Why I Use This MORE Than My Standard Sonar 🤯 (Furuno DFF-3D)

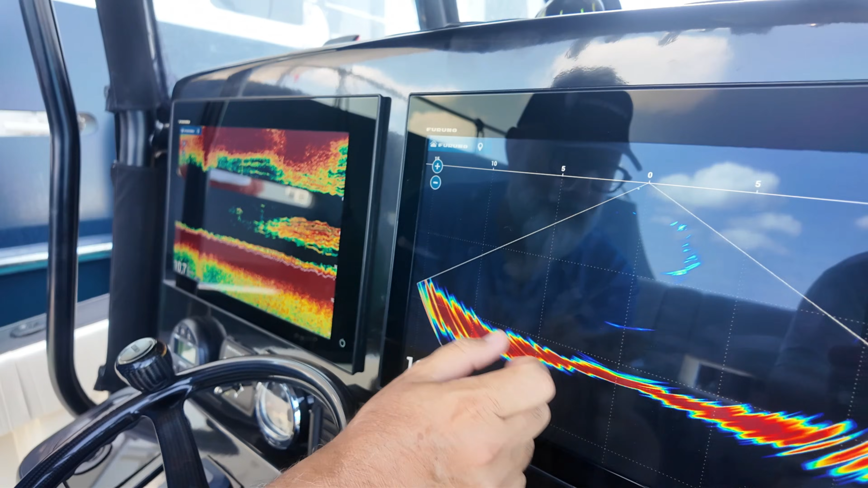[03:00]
They are shifted to the right or left side, and knowing this helps me out a ton to know exactly on which side of the boat to drop my jigs.
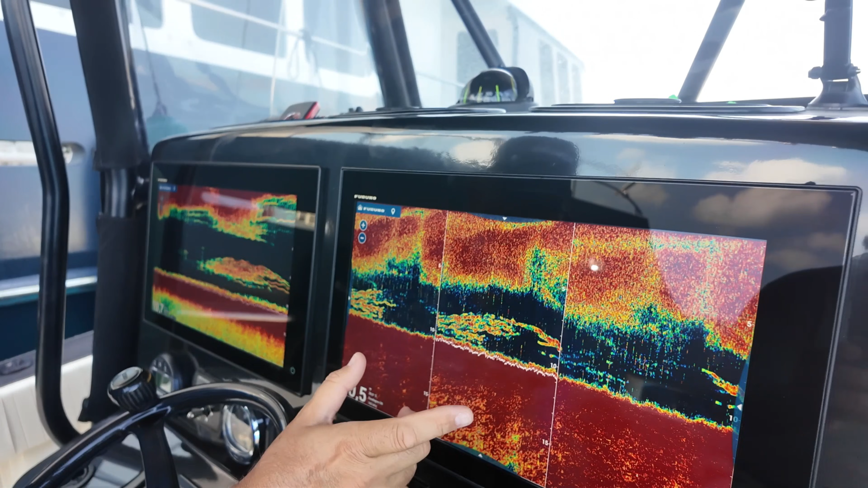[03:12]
The history view, which is the triple beam sounder mode we discussed earlier, is also very convenient, especially when fishing for tuna.
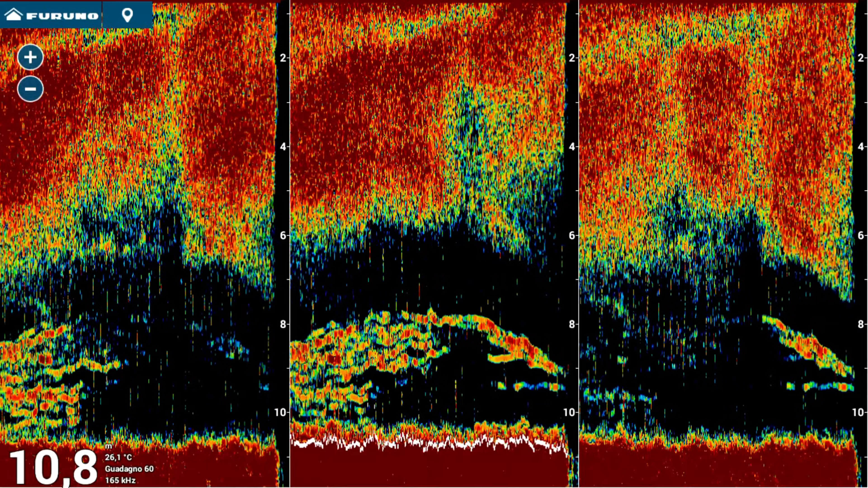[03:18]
On screen: depth 10.8 m, water 26.1°C
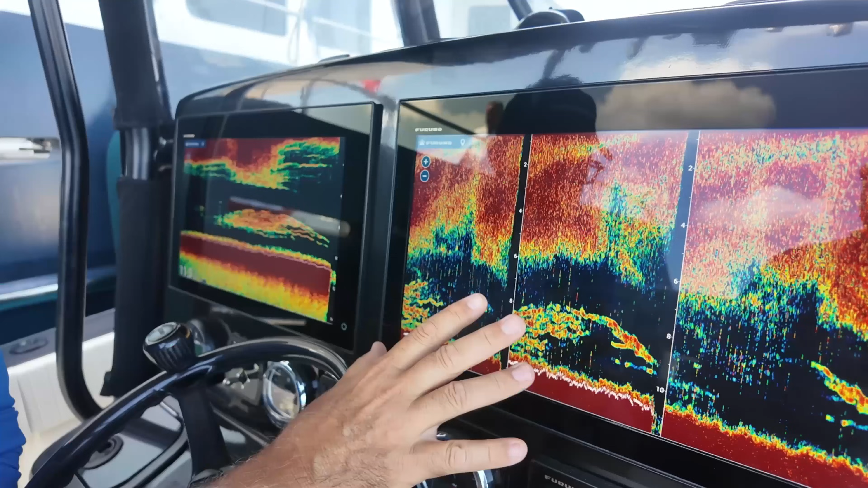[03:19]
With this fish finder, I am able to spot a tuna even 100,
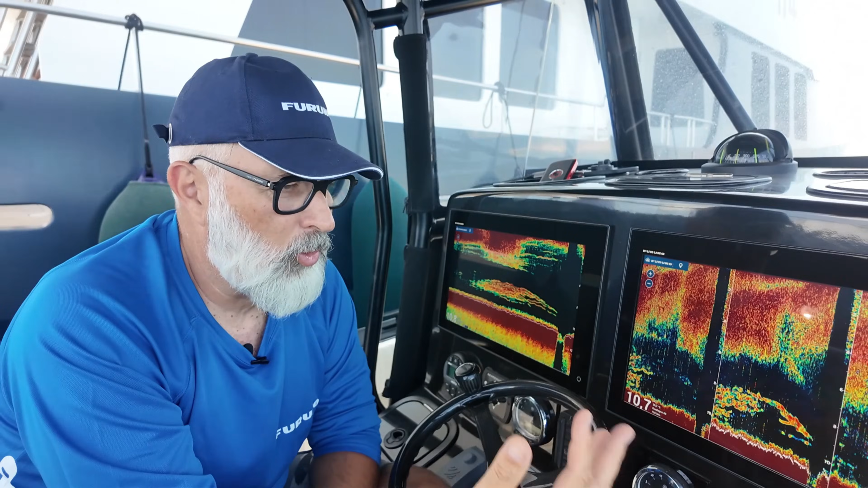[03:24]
150 feet away from the boat to starboard or port, or even inside my chomp slick in real time,
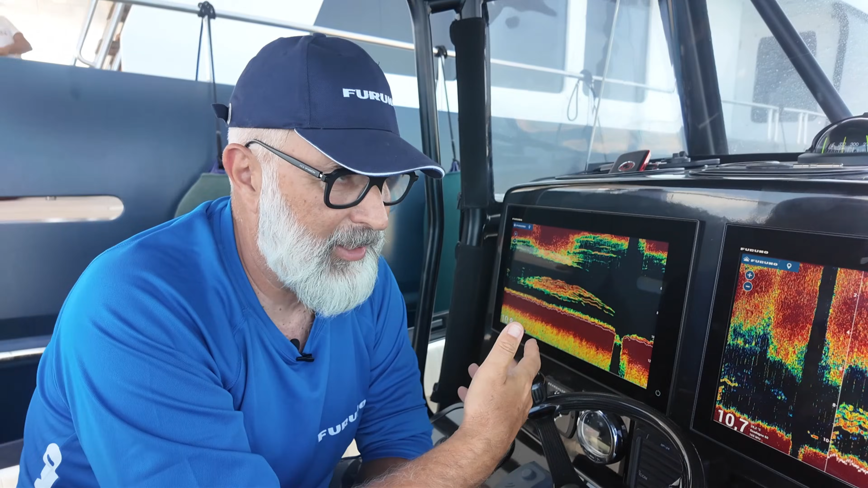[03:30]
and determine the depth at which it is moving, allowing me to and see exactly what depth it is swimming at,
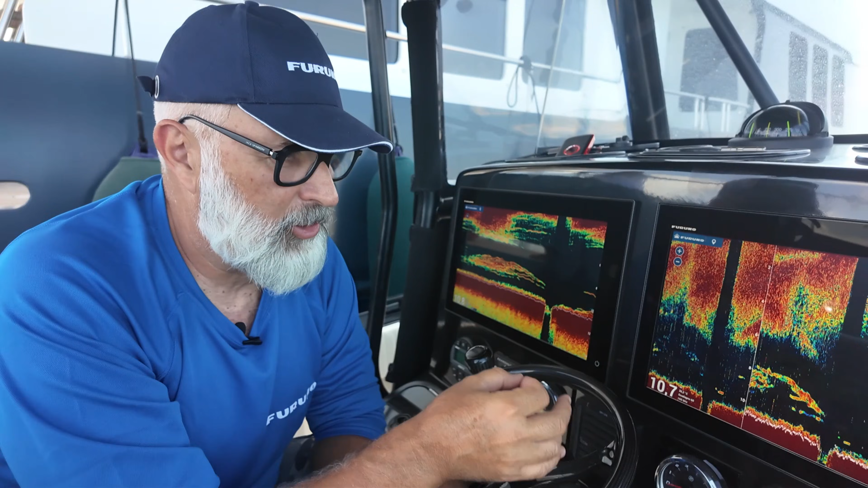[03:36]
so I can adjust my baits to put them right in the strike zone.
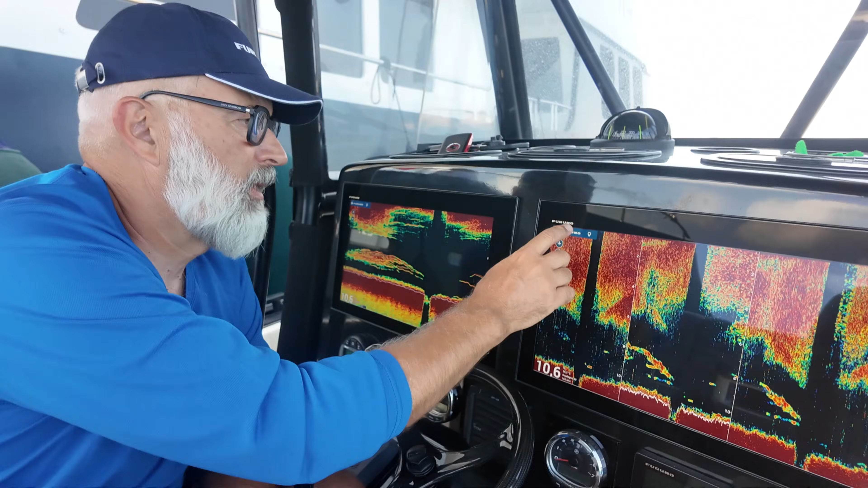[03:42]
But the absolute killer feature of this DFF3D is what I mentioned earlier, the PBG bottom mapping.
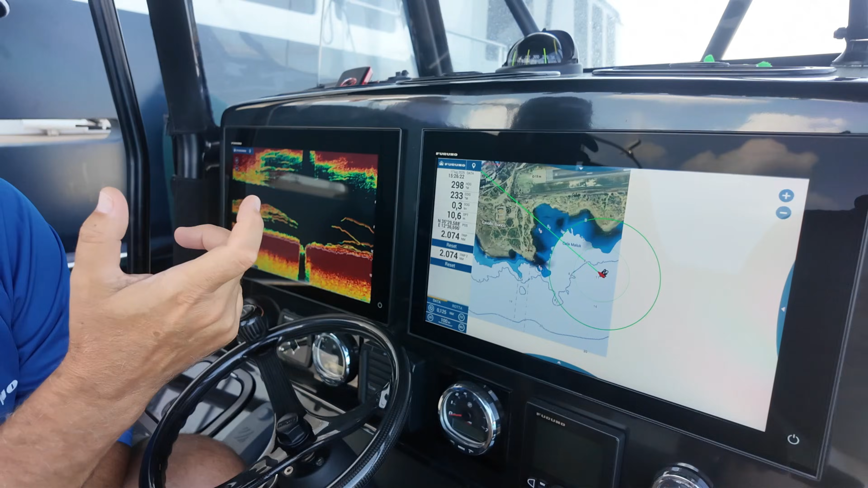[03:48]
So how do we activate it? It's very simple.
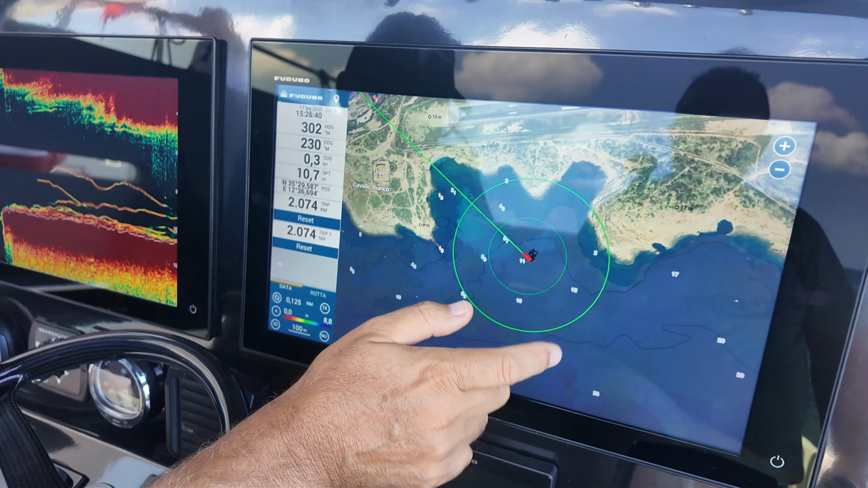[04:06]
drawing the seabed in real time, all the parts, using different color shading based on the specific depth.
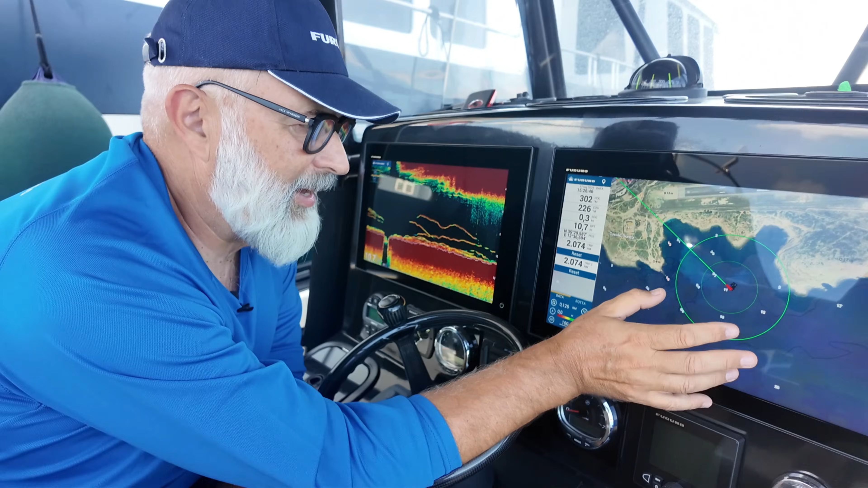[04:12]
And right here on the side, I have the full color scale to adjust the shading.
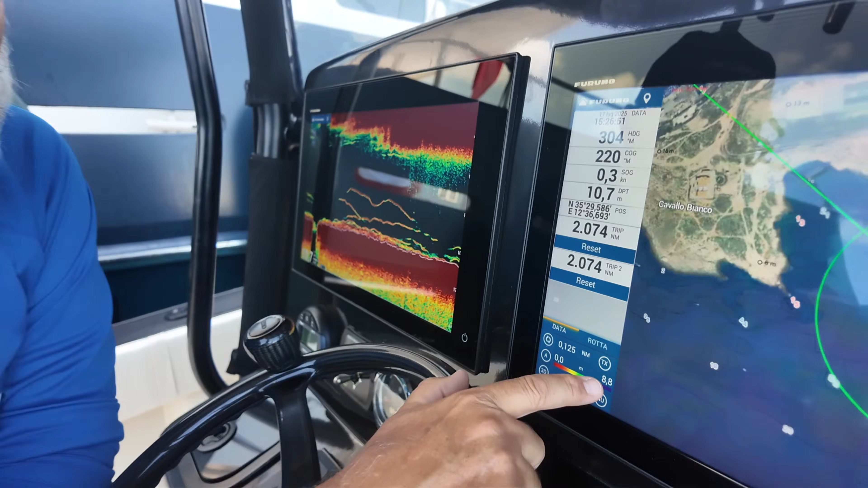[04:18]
On screen: depth 10.7 m, speed 0.3 kn
Let me see if I can pull up some data I already recorded earlier.
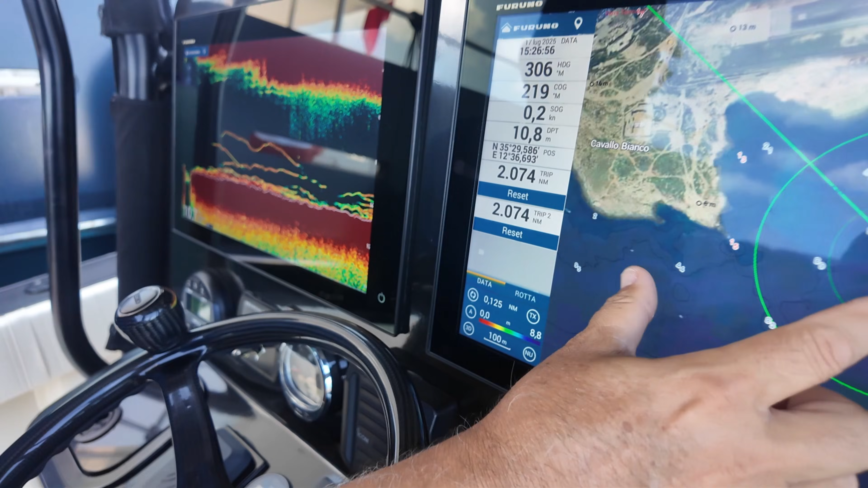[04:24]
On screen: depth 10.8 m, speed 0.2 kn
So I can show you the quality.
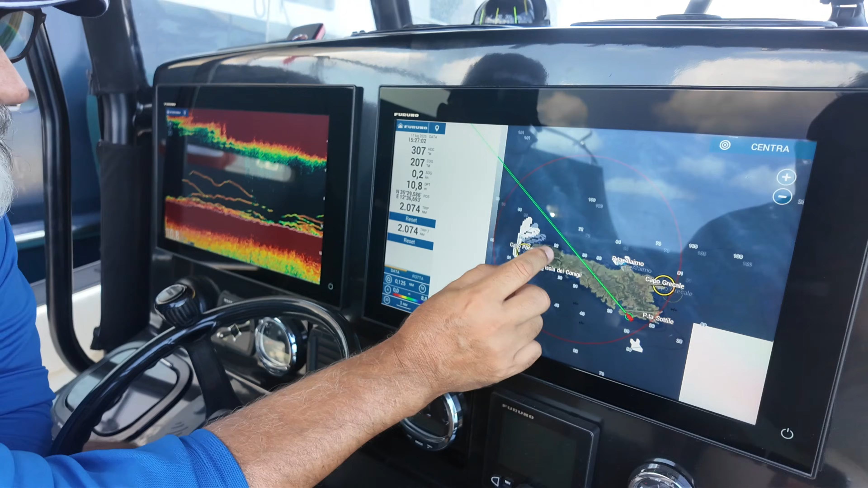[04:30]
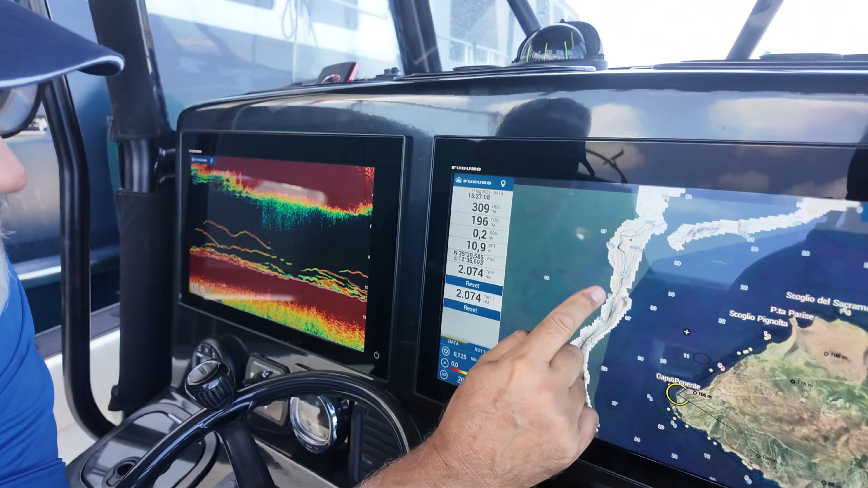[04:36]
Here is the mapping. Obviously, I need to adjust the colors of the area that we have mapped.
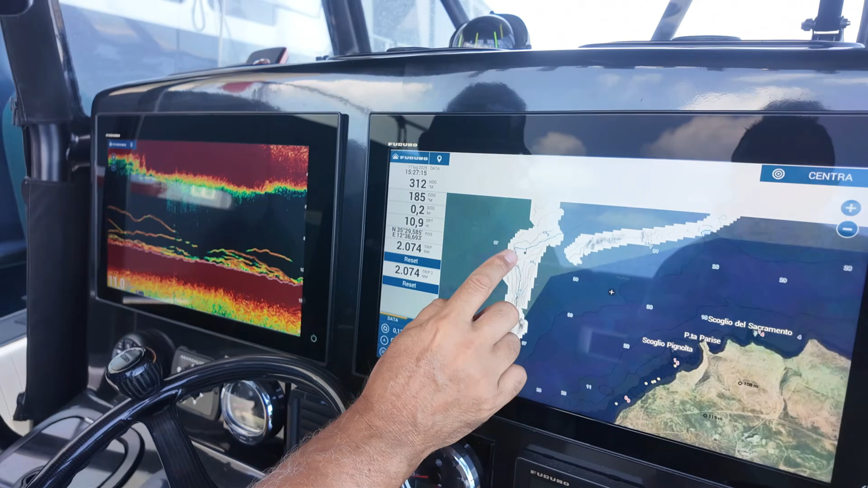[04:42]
So I'll go into the settings menu here,